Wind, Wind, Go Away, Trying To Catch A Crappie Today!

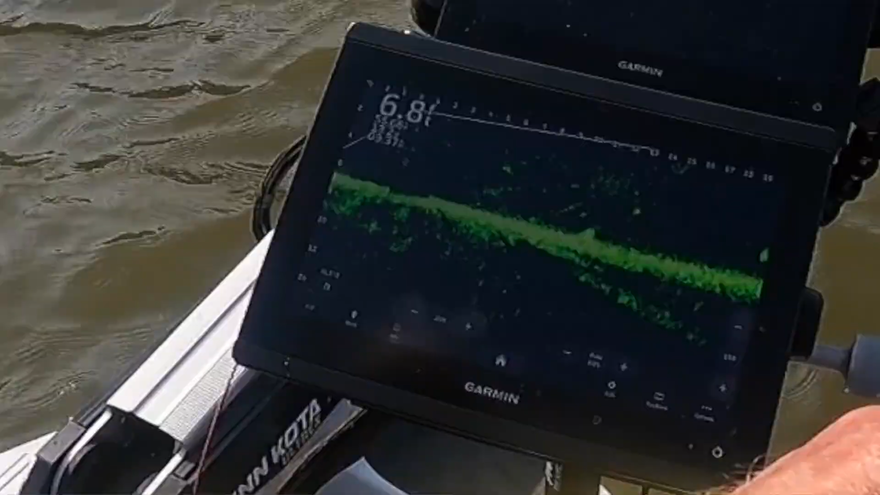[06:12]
at the bottom or up higher yeah right first we're going there's another one right in front of you there oh did he see him down at you yeah